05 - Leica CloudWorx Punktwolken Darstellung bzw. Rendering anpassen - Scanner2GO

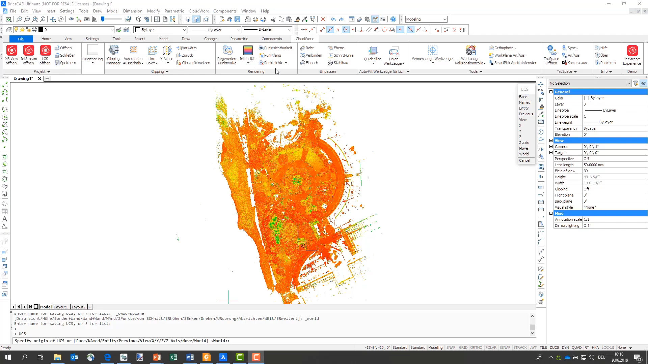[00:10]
Dazu nehmen wir uns mal einen kleinen Bereich wieder raus. Ich gehe wieder über die Limitbox.
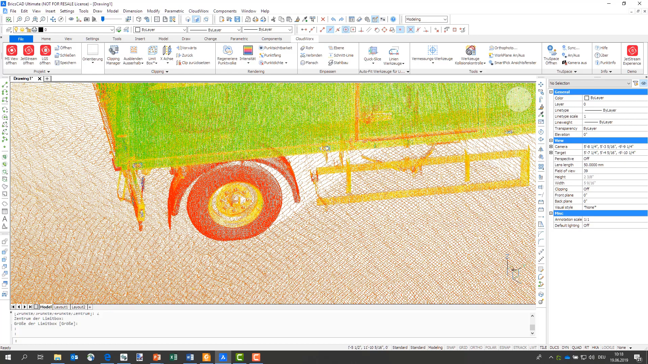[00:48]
Das heißt, wenn wir uns den Reifen anschauen, der ist in der Regel schwarz. Der ist schlechter reflektiv als zum Beispiel hier die Felge,
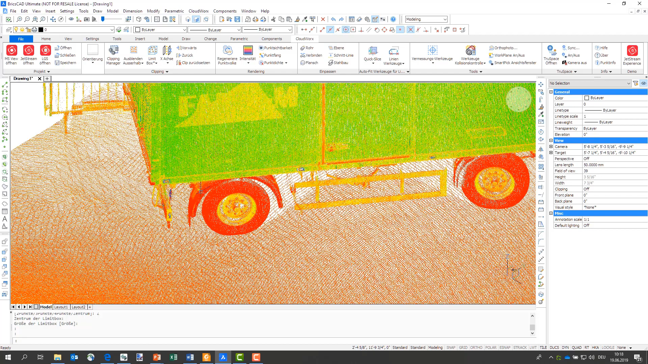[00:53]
beziehungsweise hier diese Kunststoffschutzbleche sind schwächer reflektiv als der Kastenaufbau hier von dem Anhänger. Über die Intensität oder über diesen Schalter können wir umschalten, direkt zwischen Intensität, diesen Regenbogenfarben, oder den Echtfarben. Wenn der Scanner also RGB-Werte mit aufgenommen hat, können wir also diese hier auch in Cloudworks uns entsprechend anschauen.
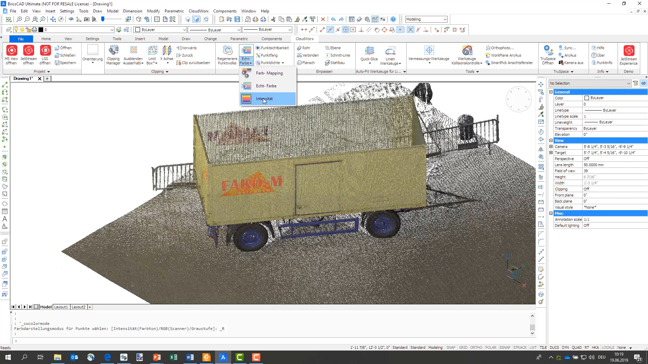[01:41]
Und hier haben wir also dann die Echtfarben auf der Punktwolke. Wenn wir zurückgehen in die Intensitätswerte, dann kann man diese Farbskala von blau
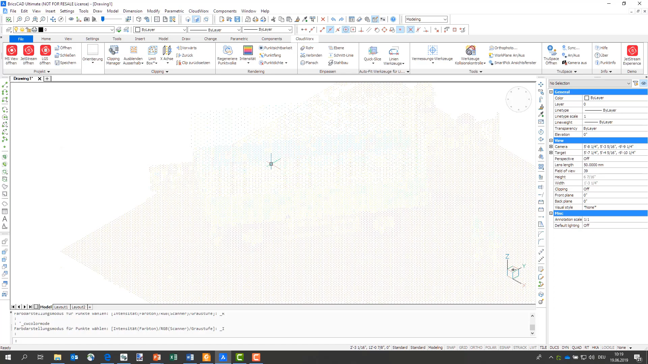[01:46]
hochreflektiv bis rot schwachreflektiv beeinflussen.
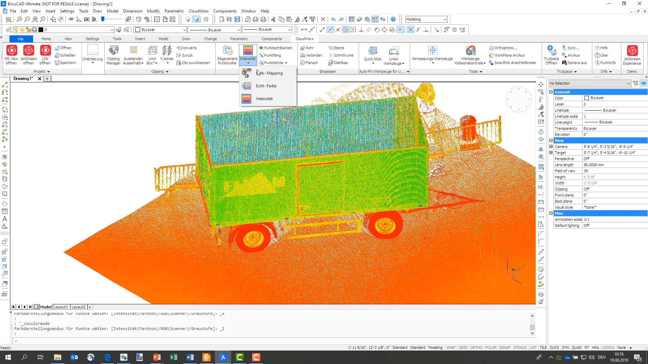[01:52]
Und das können wir in den Farbmapping-Einstellungen machen. Dieses kleine Fenster, In diesem kleinen Fenster können wir also die Gesamtbildfarbe umstellen, also auch hier wieder auf Echtfarben oder Intensitätswerte. Wir können auf Höhen die Punktwolke nach der Höhe einfärben. Können wir mal machen. Das heißt, wir müssen hier sagen, ab wie viel, wo der Startwert ist. Ich gehe mal hier auf, ich glaube, minus 3 Meter.
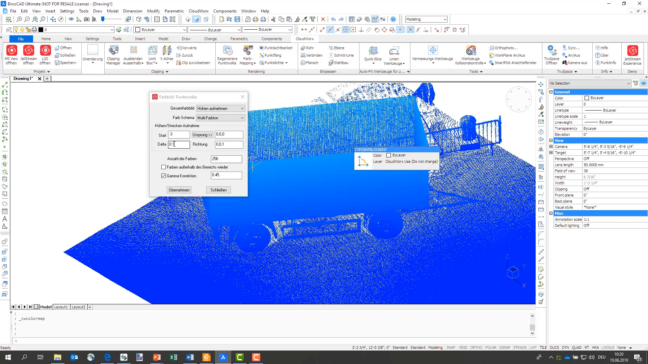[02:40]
und sage mal übernehmen. Sieht man hier eine gewisse Farbabstufung, das ist aber noch nicht viel. Also gehen wir mal hier auf 1 Zentimeter, übernehmen. Und hier sieht man jetzt schön den Farbverlauf, also ab minus 3 Meter bis hier hoch, ändert er also bei 256 Farbschritten jeden Zentimeter. Das ist eine gute Geschichte, wenn Sie eine Punktwolke ohne Intensitäts- oder Farbwerte bekommen. Dann kann man hier zumindest ein wenig 3D-Verständnis über die Höhen-Einfärbung machen.
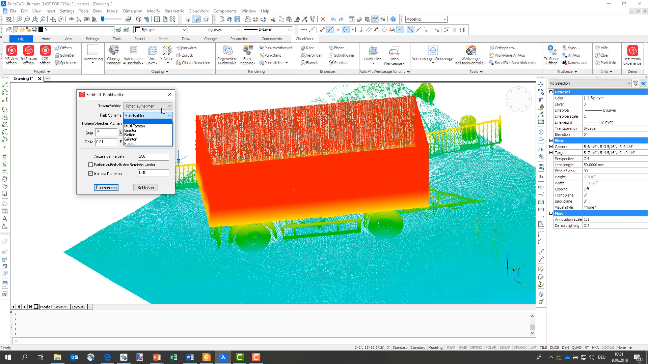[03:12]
Gehen wir nochmal zurück in die Intensitätswerte. Ich ändere also hier oben auf Intensitätswert. Schauen wir uns das mal nochmal an. Sie haben hier in dem ausgegrauten Bereich bei den Parametern des Intensitätsbildes die tatsächlichen Werte, die in der Punktwolke vorhanden sind. Also von 0 Intensität, 0,4 Nachkommastellen, bis 1, also 100 Prozent, kommen hier Intensitätswerte vor. Auf diesen Intensitätsbereich ist
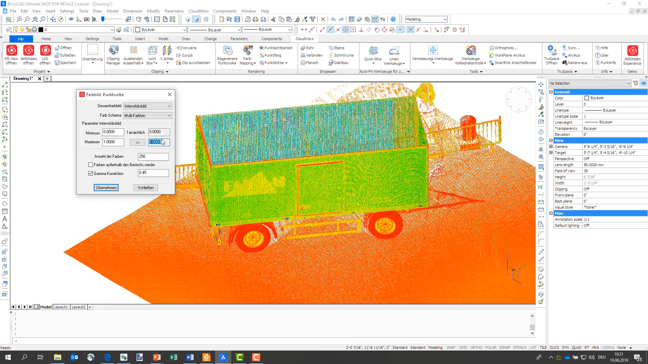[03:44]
also die Farbskala von blau 100 Prozent bis 0 Prozent rot gesetzt. Wenn ich jetzt hier in dem Pflasterbereich ein bisschen mehr Kontrast haben möchte, dann sehen Sie, der ist rot-orange.
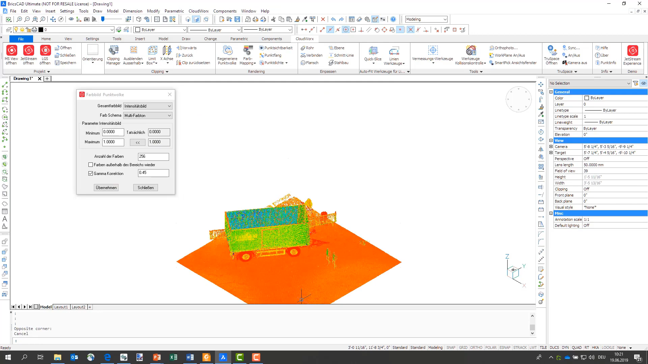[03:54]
Und wir versuchen jetzt mal hier ein bisschen was an Informationen rauszukitzeln, dass wir diesen Farbbereich von blau bis rot jetzt mal eingrenzen, dass 0 Prozent rot ist und 2 Prozent, also Punkt 2, blau wäre. Übernehmen.
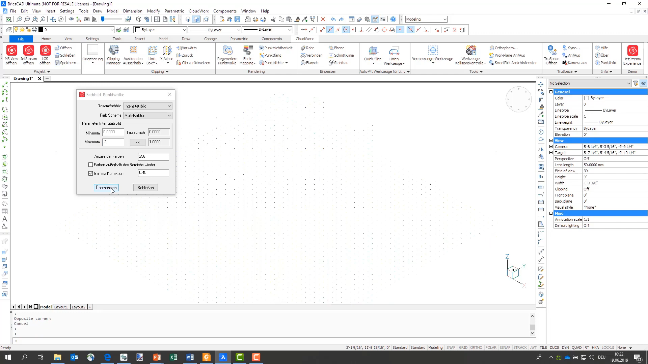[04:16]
Gucken, was passiert. Wir sehen also jetzt hier im Pflaster ein bisschen mehr Kontrast. Wir sehen jetzt hier Blätter auf dem Boden liegen. Wir sehen jetzt auch an dem Anhänger, dass sich was verändert hat.
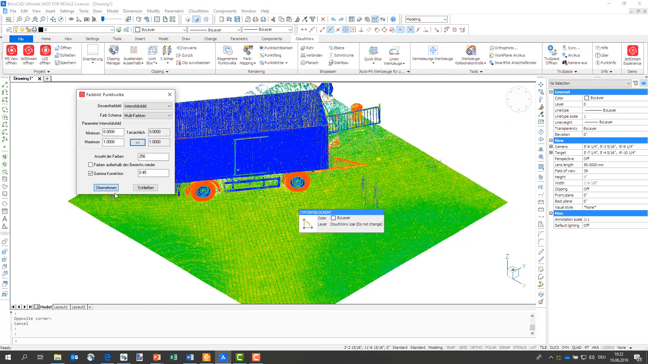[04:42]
Das ist also eine Möglichkeit, die Farbskala in einen anderen Bereich zu schieben. Wenn Sie die ursprünglichen Werte wieder haben möchten, einfach hier auf den Doppelfeil gehen und übernehmen klicken. Das Farbschema haben wir jetzt hier auf Multifarbton.
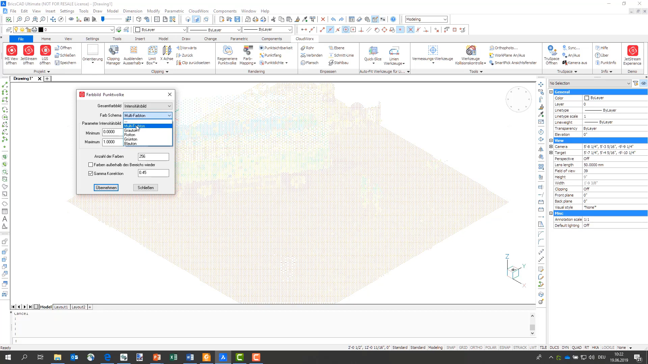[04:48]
Es geben aber auch Grautöne. Machen wir das mal, übernehmen.
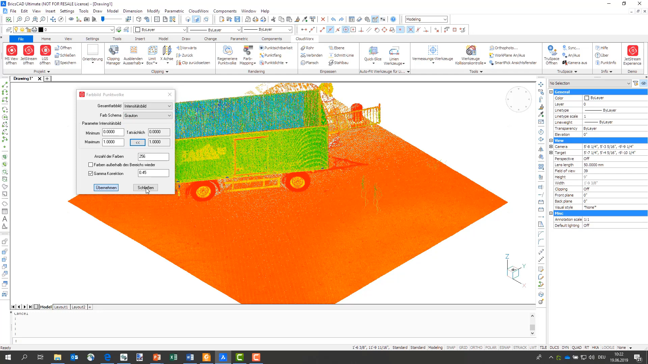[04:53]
Und hier bekommen wir jetzt einfach die Farbskala nicht von blau bis rot angezeigt, sondern von weiß bis schwarz. Also im Grunde die gleichen Prozentwerte der Intensität, aber jetzt eben von schwarz bis weiß. Hier können wir jetzt auch mit der Gamma-Korrektion, mit dem Kontrast spielen. Erhöhen wir den mal, gucken, was passiert.
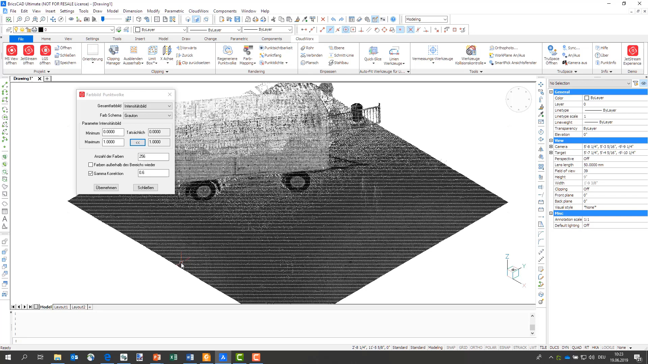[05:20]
Da sieht das Ganze dann etwas kontrastreicher, dunkler aus.
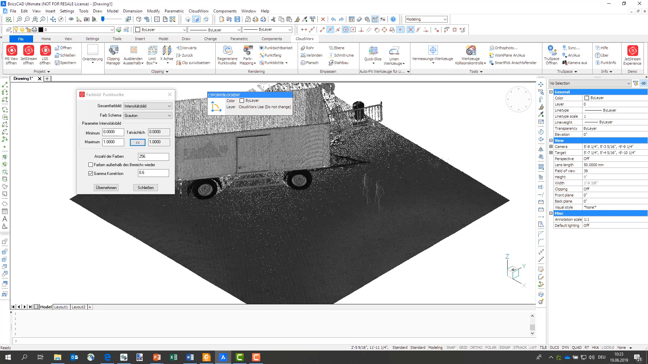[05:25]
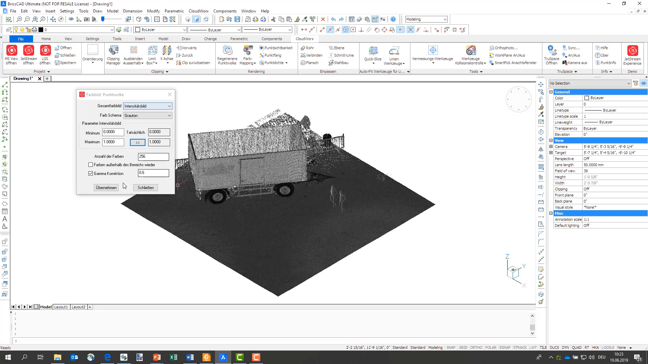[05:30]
Gehen wir nochmal auf die Farbwerte, auf die Echtfarben.